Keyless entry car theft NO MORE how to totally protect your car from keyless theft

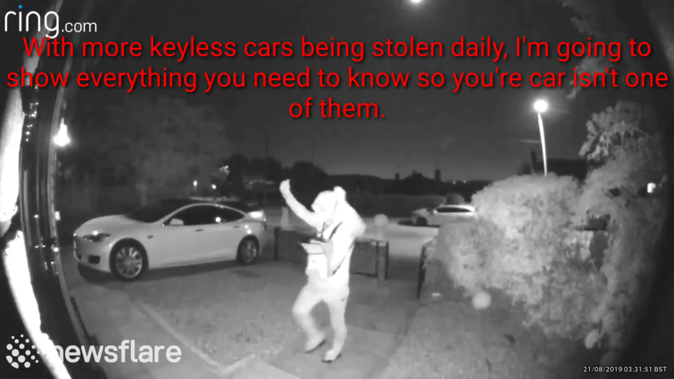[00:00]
In this video we're going to have a look at how keyless cars are stolen through relay theft and OBT port key reprogramming and how we can easily protect our cars from being stolen. This is going to be an information-packed video so make sure you don't miss it and you know how to protect your keyless car.
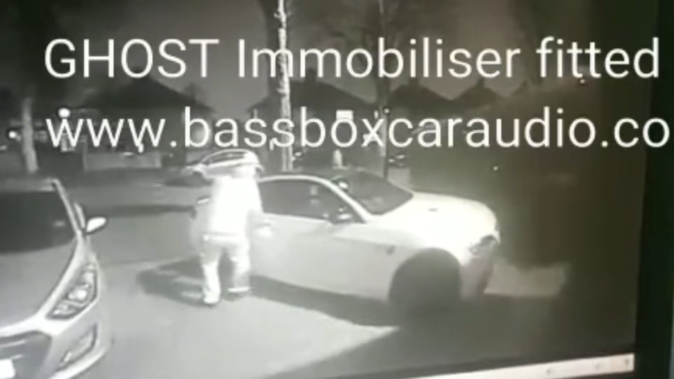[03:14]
This is what we want to happen if they even break into our car at all. We want to be able to stop them from driving the vehicle off or being able to program a new key to the car. So we're going to look at ways of doing this now and then afterwards we're going to look at some other ways of securing our car with some of the other great kit on the market. So there's a few things you'll have around your house that you can use straight away to protect your car. Let's have a look at those now.
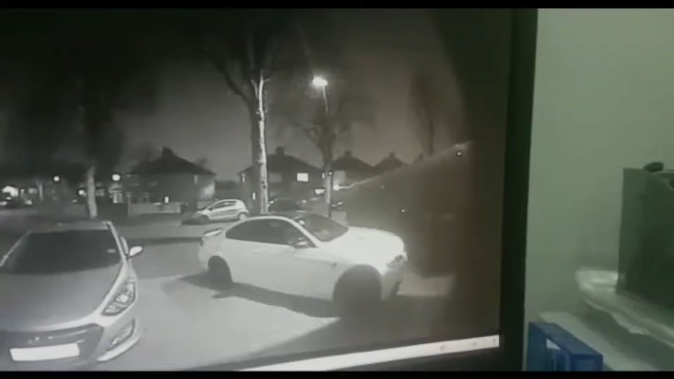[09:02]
This I think is one of the best items on the market for protecting your vehicle from theft. If it's keyless or not I still think this is a great investment to put onto your vehicle.
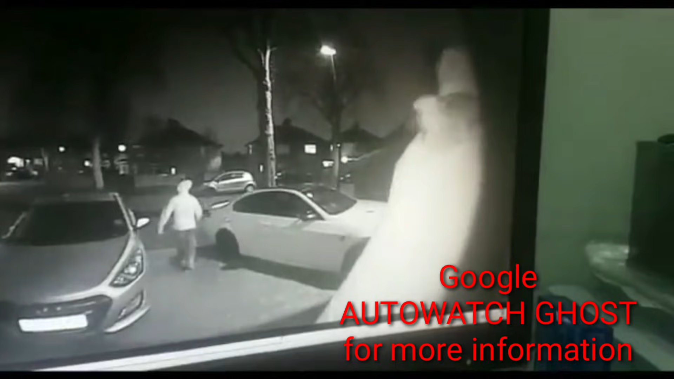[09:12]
Even if they have the vehicle keys they cannot start the car. They need to know a sequence of button presses to push before your vehicle will allow starting.
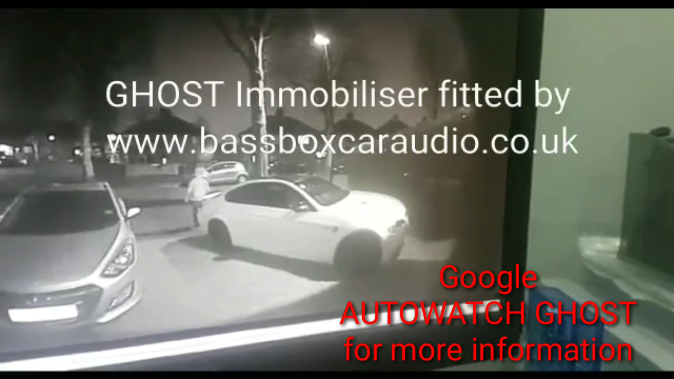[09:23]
So that may be volume up on the steering wheel and then rear screen heater and then start button and then the vehicle will start. You can set your preference of button presses when you have the kit installed and as you can see here even with these people stealing the vehicle keys they cannot get the vehicle to start. So that's why I think the Ghost Immobiliser is probably one of the best immobilisation kits on the market for a keyless car.